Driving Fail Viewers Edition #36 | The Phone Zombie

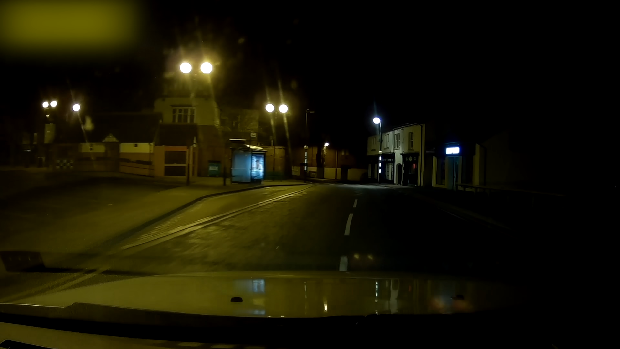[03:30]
If you're in the market for a dashcam, even as a present leading up to Christmas, please check out the links in the description, and then you'll be able to capture moments like this.
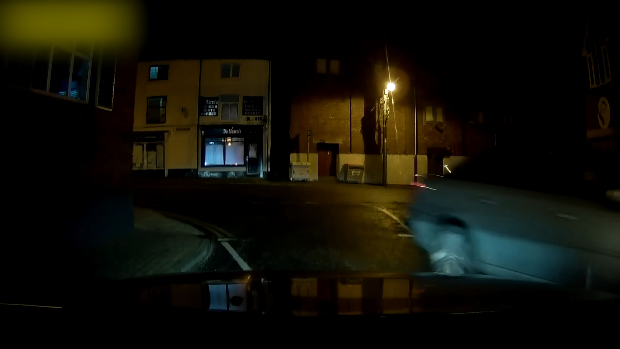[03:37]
That was close. There's also links for camera systems for cyclists, motorcyclists, and horse riders.